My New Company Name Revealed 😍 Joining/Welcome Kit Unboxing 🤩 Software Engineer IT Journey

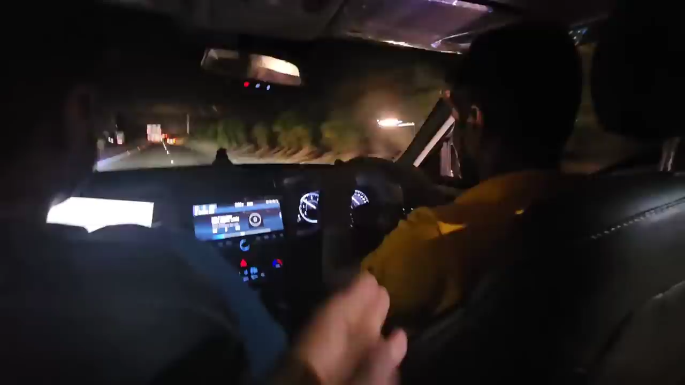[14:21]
ड्राइविंग कर रहे तो ड्राइवर ही बोलेंगे ना उसको क्या बोलेगे करे बड़े दोस्तो हम किस रास्ते से घर जा रहे देखो दूर दूर तक कोई नहीं है पहली